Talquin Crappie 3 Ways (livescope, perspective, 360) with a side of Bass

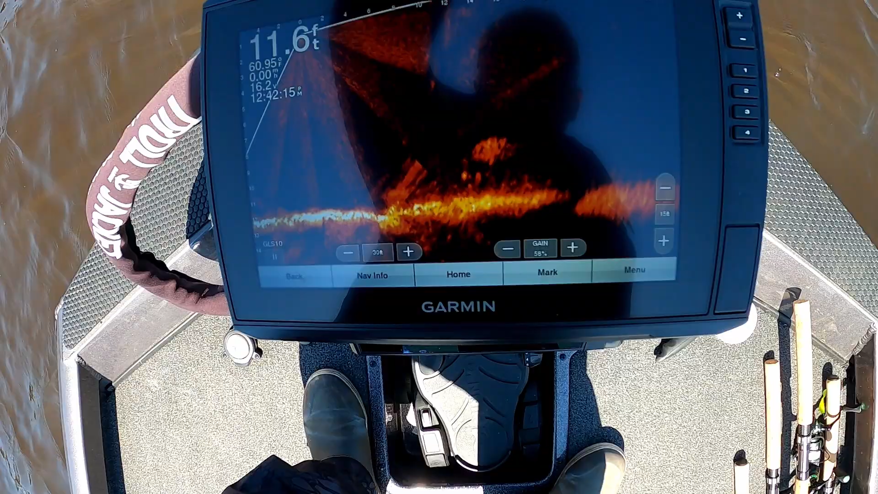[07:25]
On screen: depth 11.6 ft
I don't know if you guys can pick them out or not, but you can see the fish. Right here under this, there's a tree right here.
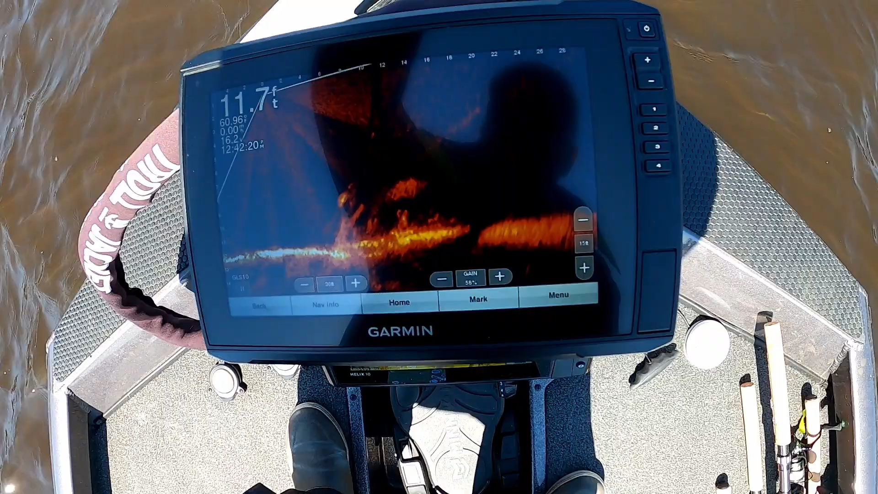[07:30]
On screen: depth 11.7 ft
There's one right there showing up. There's a couple right there showing up.
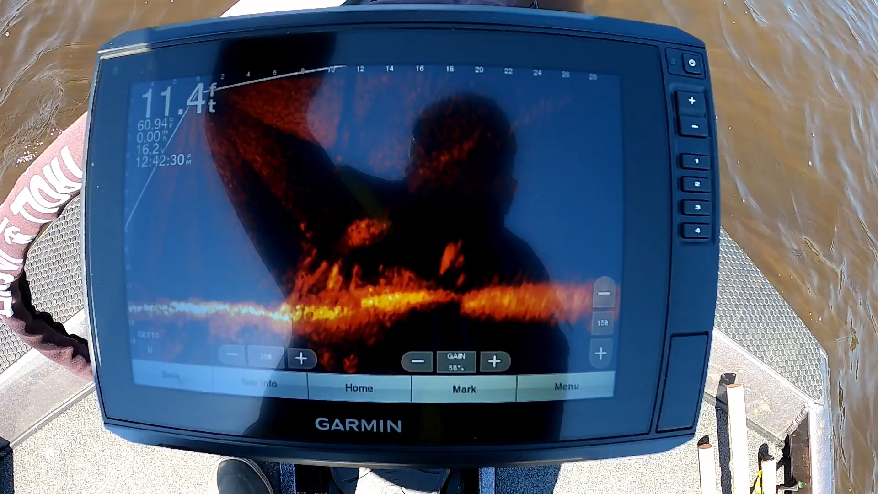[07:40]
On screen: depth 11.4 ft
See them swimming around down there?
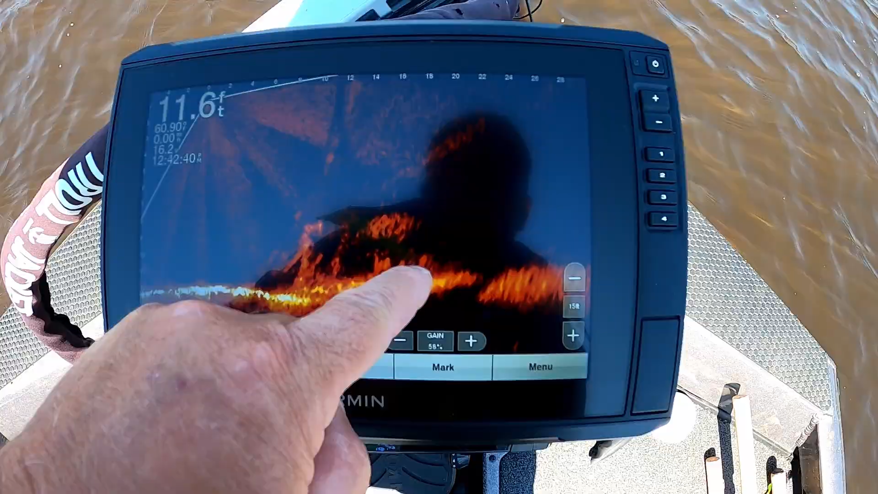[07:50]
On screen: depth 11.6 ft
There's a big old tree laying here and they're sitting underneath it. Let's see what it looks like on this 360. Ah. So you can see the tree pretty good. Really can't see the crappie all that great. Let it circle back around.
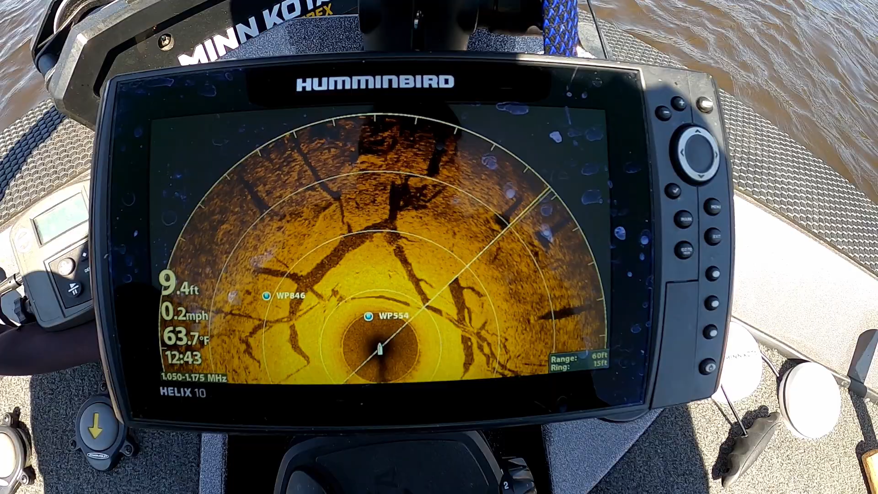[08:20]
On screen: depth 9.4 ft, water 63.7°F, speed 0.2 mph
Yeah, it's just really hard to pick out the fish on that. It does a great job of showing you the structure, but gives you a good overall view of it.
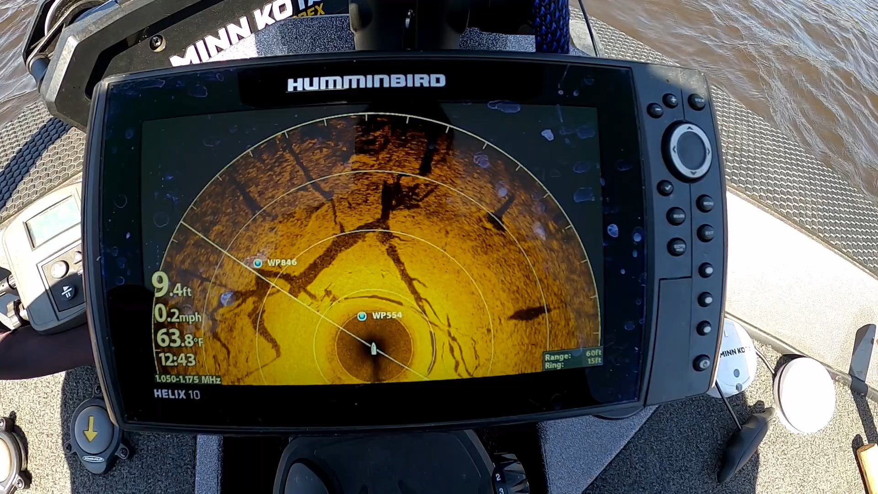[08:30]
On screen: depth 9.4 ft, water 63.8°F, speed 0.2 mph
But unless there's just a whole bunch of them, it's just really hard to pick them out. Now, I have seen on larger schools when they're suspended off the bottom, I've seen them show up on this, you know, as little black dots.
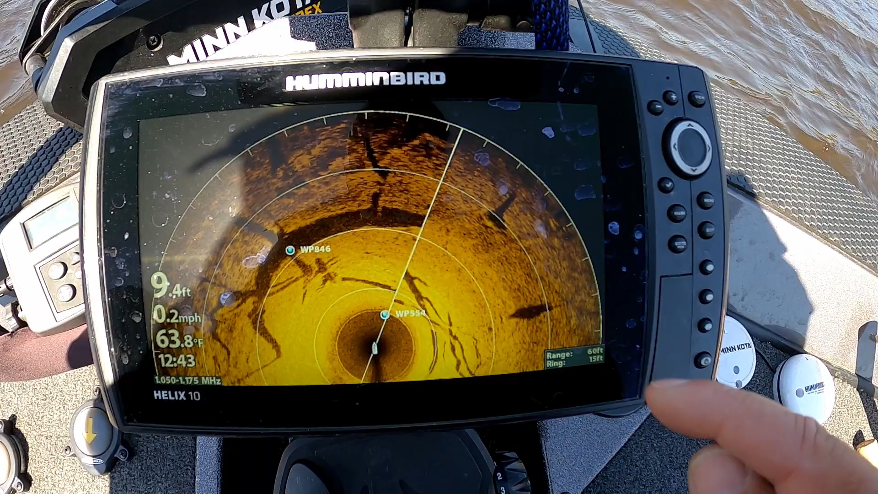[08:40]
On screen: depth 9.4 ft, water 63.8°F, speed 0.2 mph
And you can see a couple little dots right there. Could be it hitting the crappie. But I tell you what,
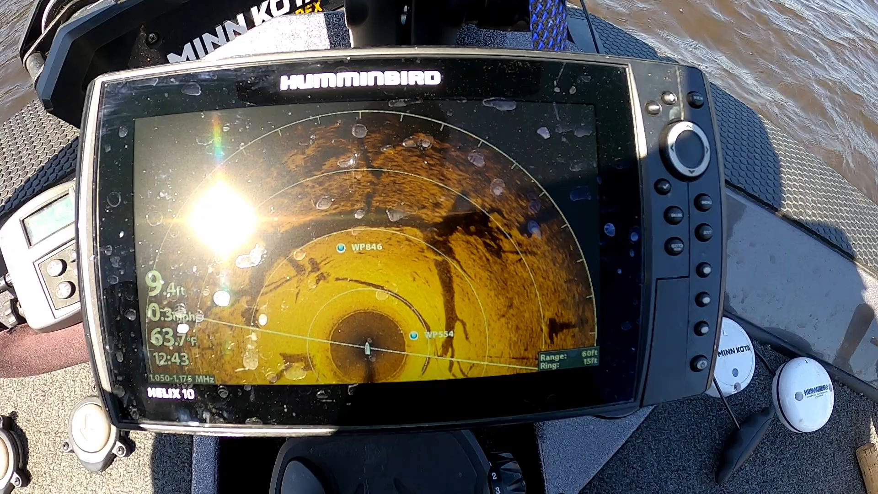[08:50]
On screen: water 63.7°F
let's pull my trolling motor up and put this thing in perspective mode and see what all this looks like in perspective mode. Give me a minute or two here.
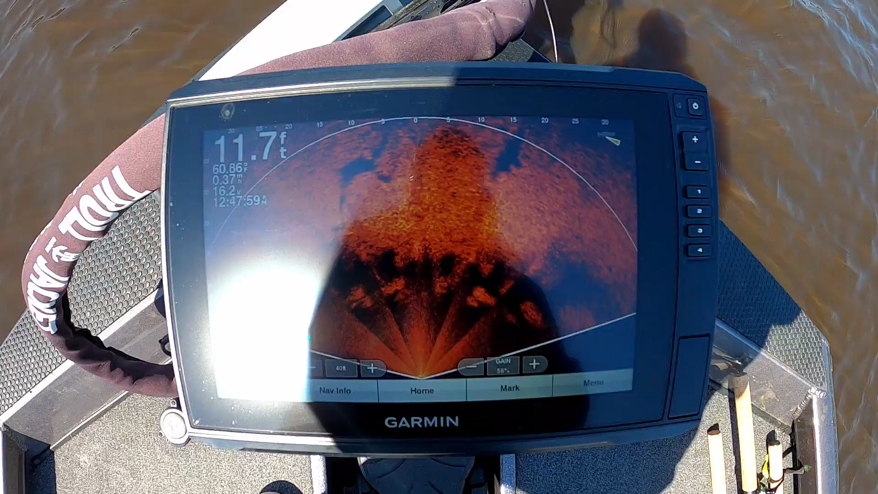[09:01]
On screen: depth 11.7 ft
Alright guys, now we're in perspective mode.
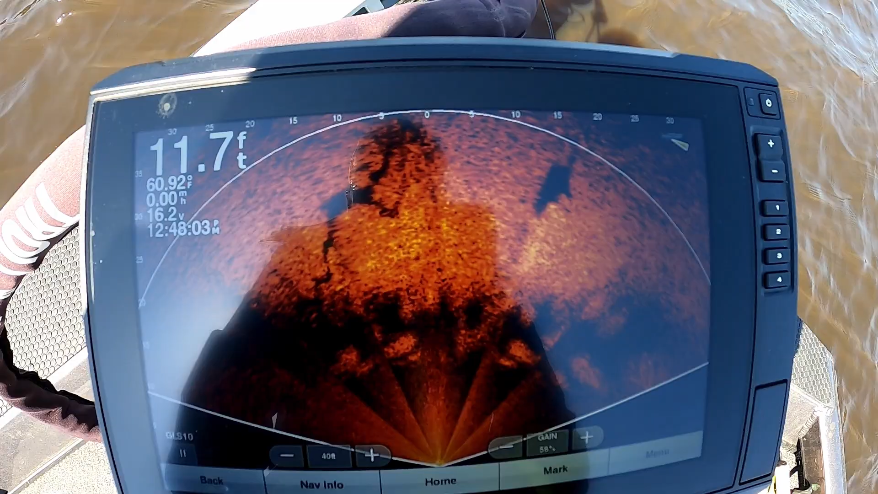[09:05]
On screen: depth 11.7 ft
I may have to adjust the angle a little bit. And at the end of the day,
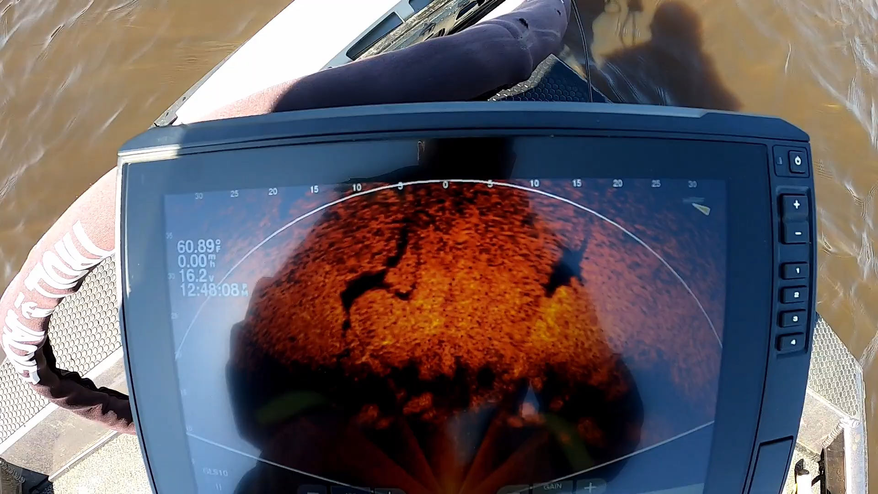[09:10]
I'll show you guys how I set up my livescope transducer so that I could change the angle for perspective mode, because we're out here in almost 12 feet of water and that thing's only shooting a 20 degree slice out of the water,
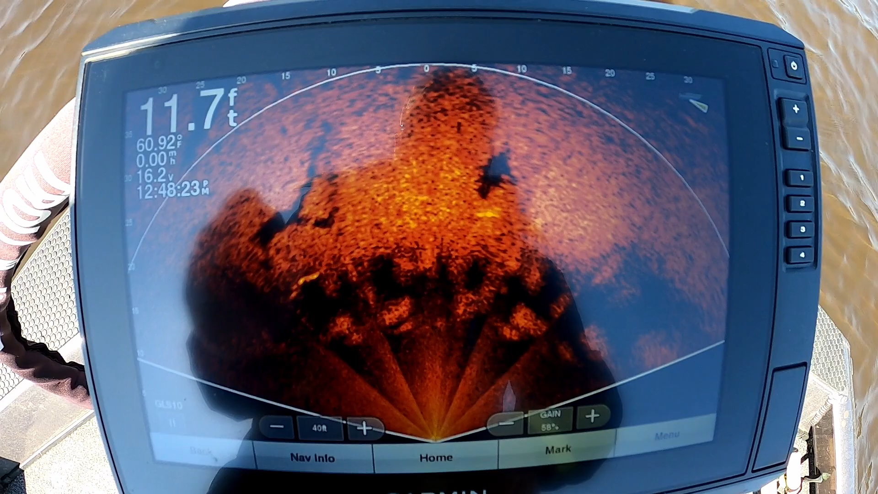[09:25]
On screen: depth 11.7 ft, speed 0.00 mph
so you have to adjust the up and down angle of it to be able to get it hit the bottom where you need it to. So let's ease up here to these stumps and see what they look like. There's a stump right there in front of us.